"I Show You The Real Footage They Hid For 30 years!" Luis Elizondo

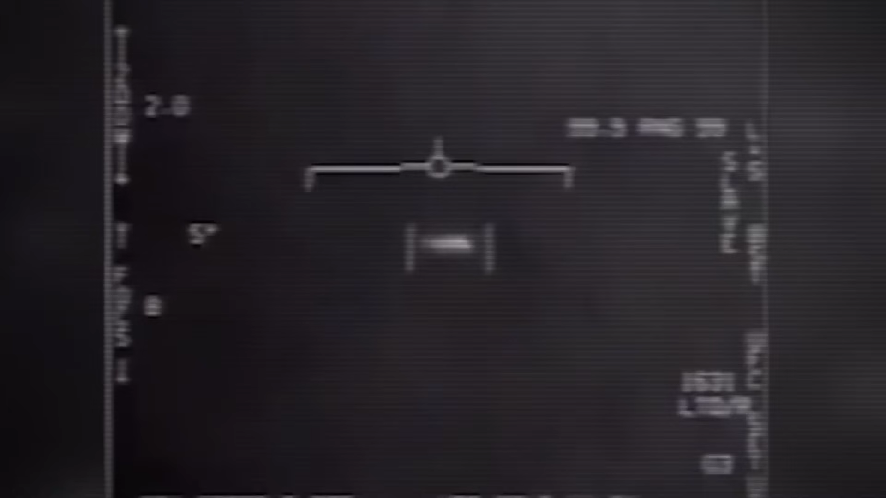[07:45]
And there, you have one of the escort ships with the latest SPY-1 radar capability beginning to pick up some sort of weird anomaly.
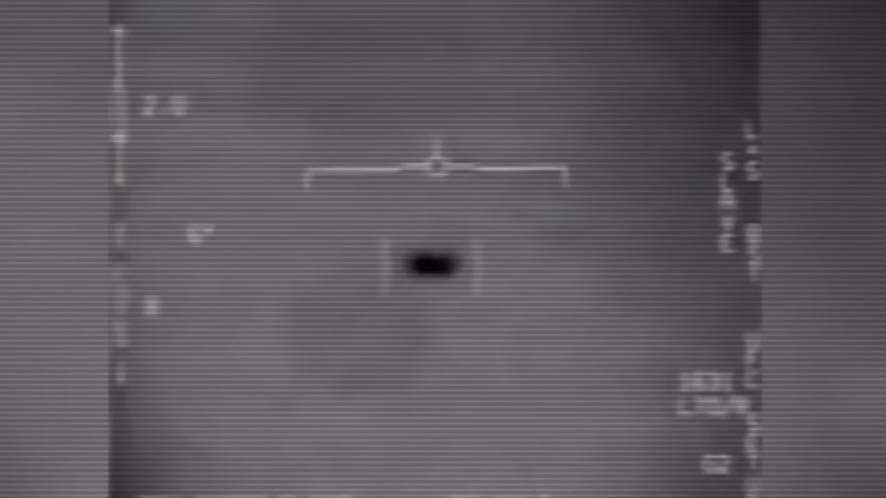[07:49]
And both are now looking at some sort of object, we'll call it an object, coming in from 80,000 feet and within less than a second, now hovering 50 feet over the water.
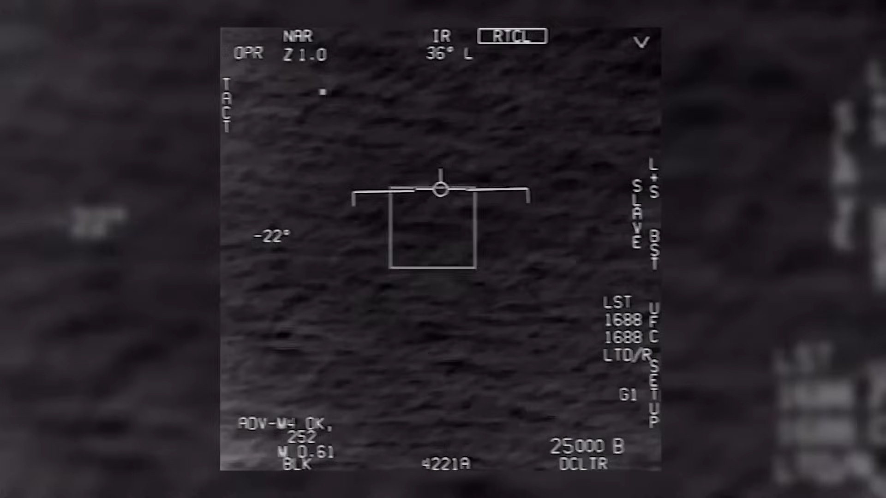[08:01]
They get vectored to the area.
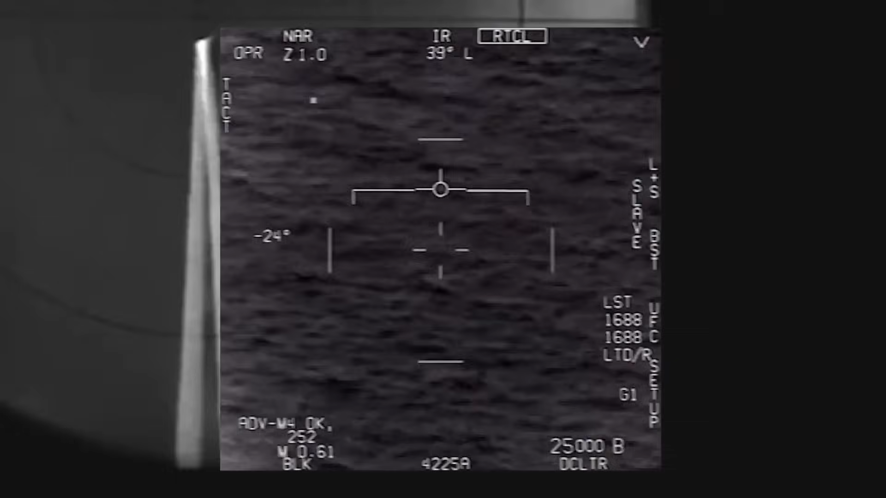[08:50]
Now, what's even more scary, which is in about five seconds afterwards, so this object now is picked up once again on radar 60 miles away.
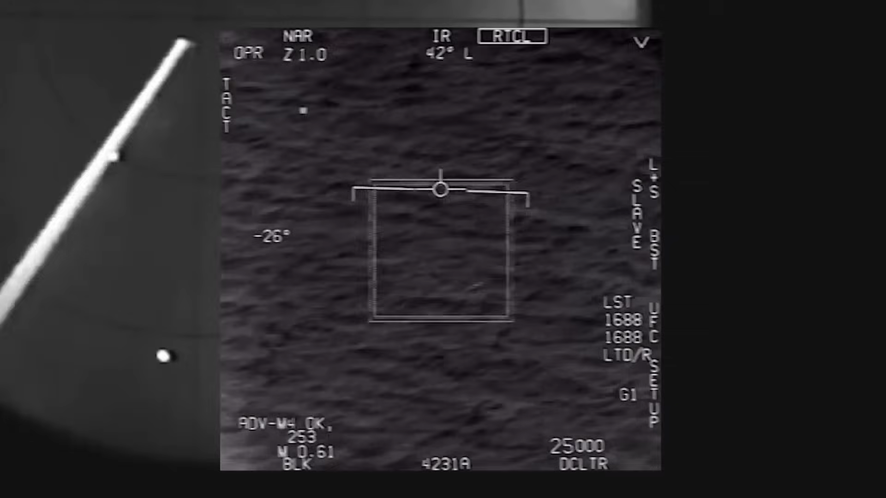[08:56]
When you look at this video, a couple of things to the trained eye you'll begin to notice. First of all is the telemetry that you see on the screen is altitude. Now, when an aircraft banks 90 degrees, you hear what they say, wow, this is compelling and the thing is rotating.
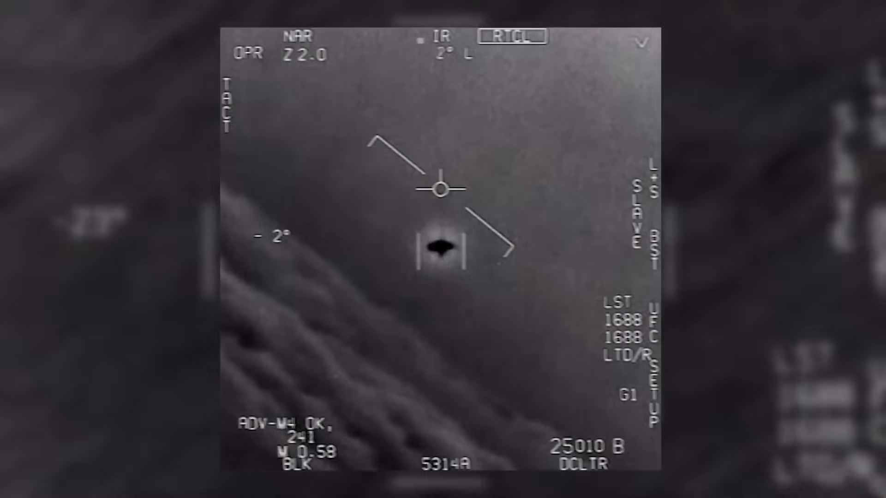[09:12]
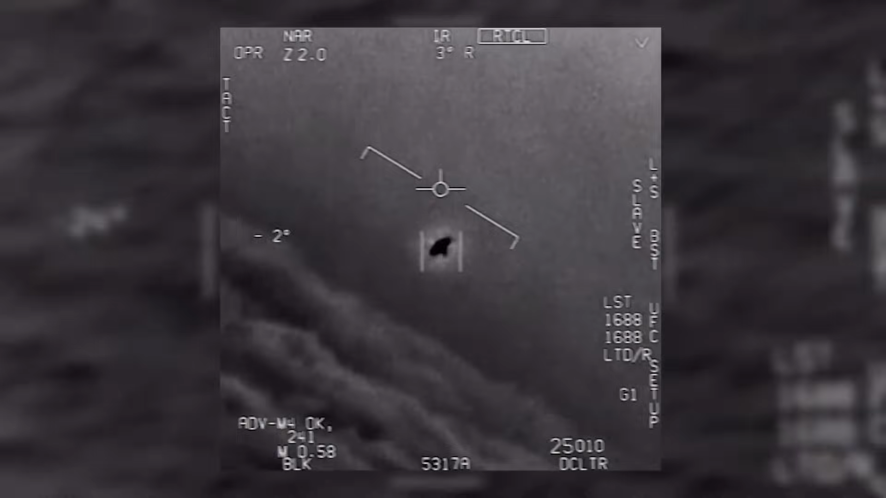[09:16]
Well, not only is it rotating, but it's not losing lift.
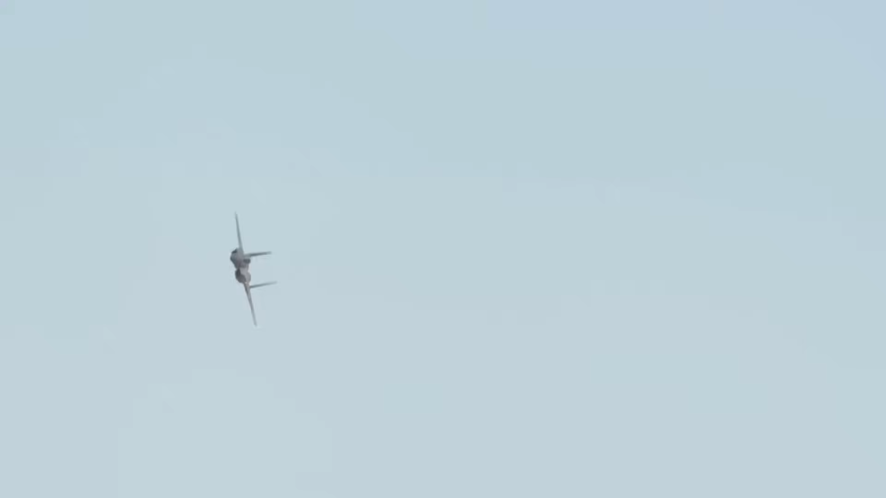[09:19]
So aircraft that have wings, whenever you're going to do a bank and you're going to turn, when you do that, you lose lift and you lose altitude. And yet this is not losing altitude. And as you hear them say, it's going 120 knots against the wind, right?
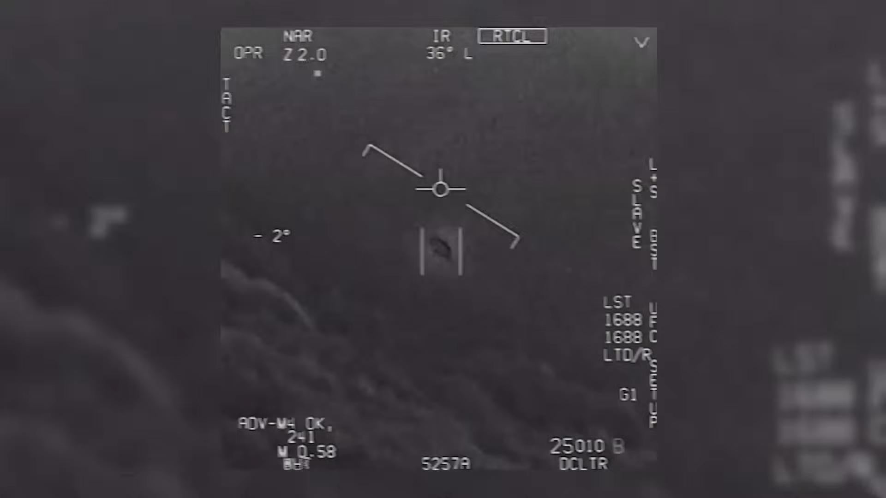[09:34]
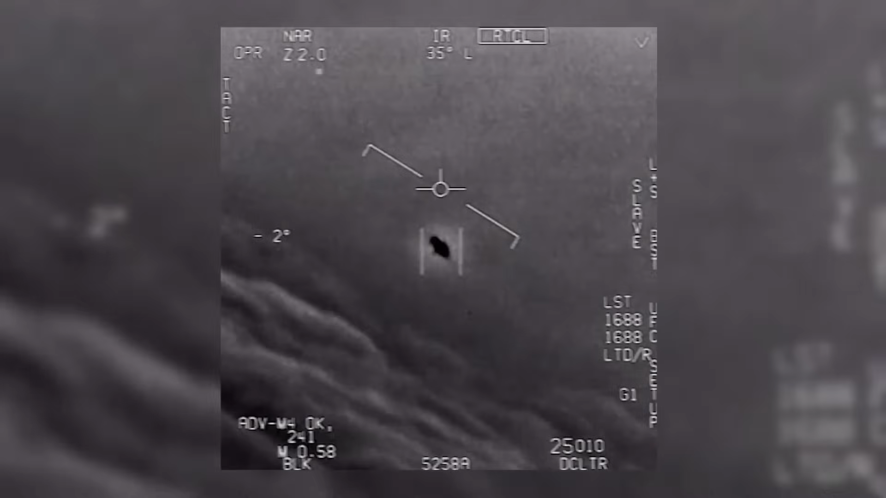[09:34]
So we're not talking about a balloon at 25,000 feet.
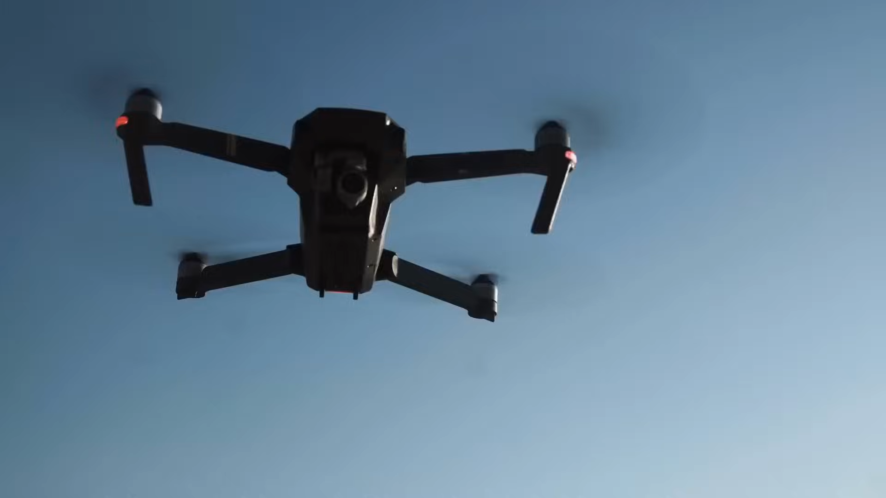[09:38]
We're not talking about a quadcopter or a drone, and we're not talking about an aircraft.
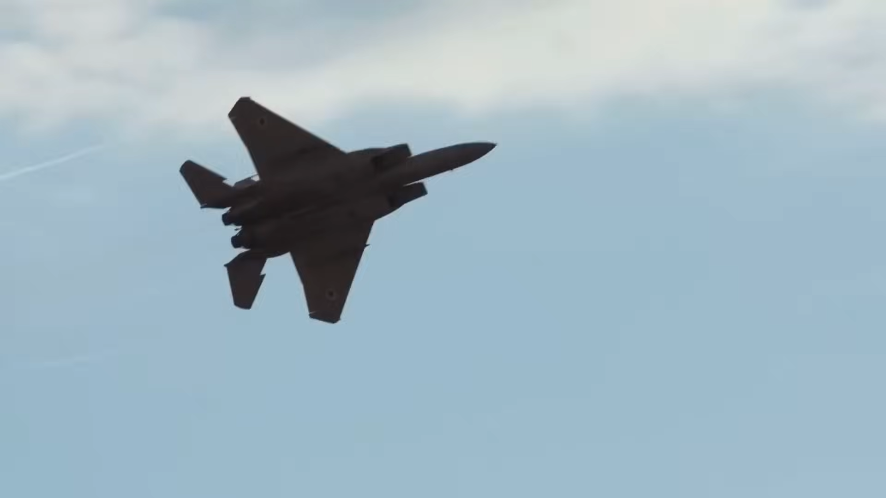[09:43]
And if you look at that, it doesn't really look like an aircraft, does it? It looks, it looks peculiar.
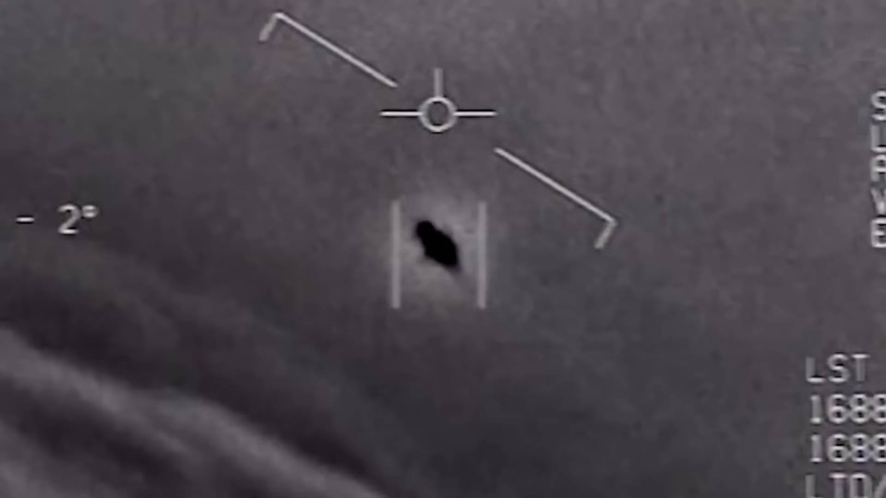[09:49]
It looks almost like a, like a top.
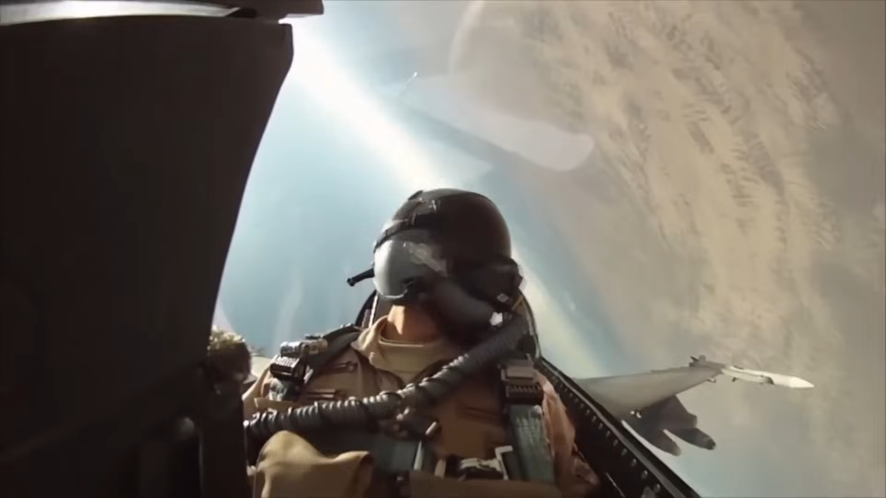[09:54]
And then furthermore, what you don't see on the video, but you hear in the exasperation of the pilots, is that there's a whole fleet of them.
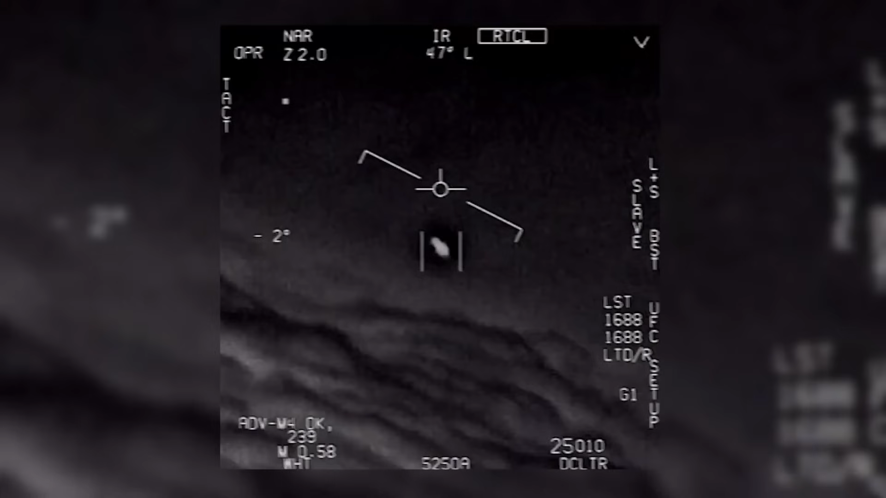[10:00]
There's a whole fleet of them, look on the ASA.